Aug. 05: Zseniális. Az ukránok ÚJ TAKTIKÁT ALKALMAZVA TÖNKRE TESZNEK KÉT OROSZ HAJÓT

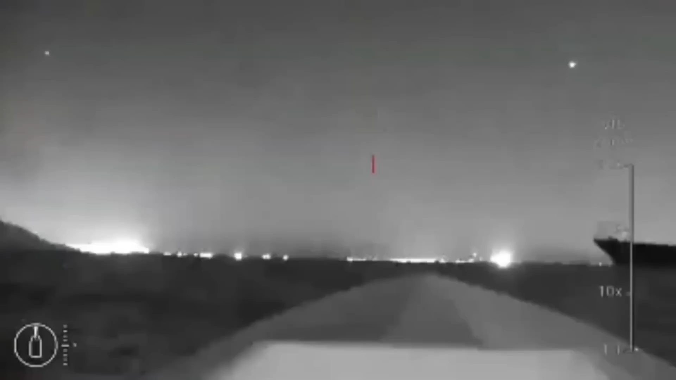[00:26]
Az oroszok pekjére a támadásról készült felvételek ezúttal nagyon gyorsan nyilvánosságra kerültek,
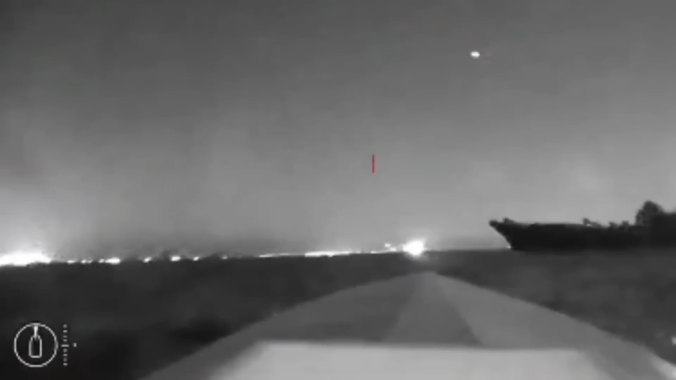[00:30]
és kiderült,
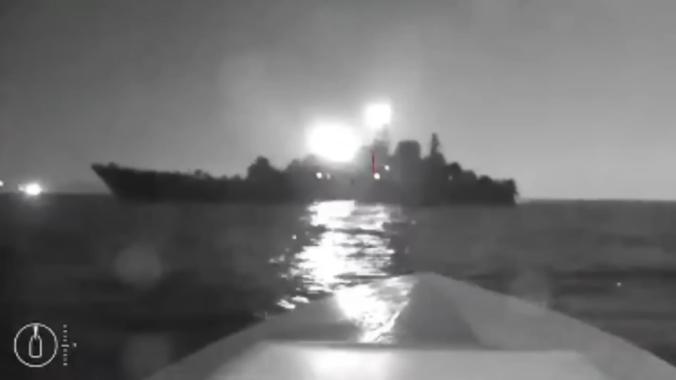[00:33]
hogy az ukránok eredményes támadást hajtottak végre egy orosz csapat szállító hajó ellen. Az ukrán tengeri drónok üzemeltetői rövidesen közzétették a drónról készült felvételeket is. A drón nyugat ütött a hajó oldalába, az egyik helyiséget teljesen elárasztotta, a jármű pedig mozgásképtelenné vált. A tengerjáró már majdnem elsüllyedt,
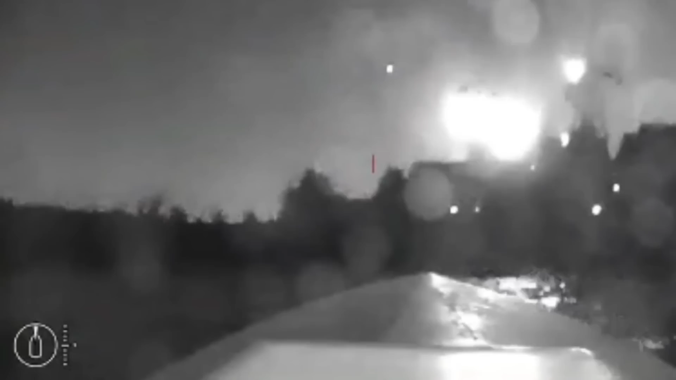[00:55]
amikor a vontatóhajók megérkeztek, és az utolsó pillanatban sikerült a paltra húzniuk a már megdőlt hajót.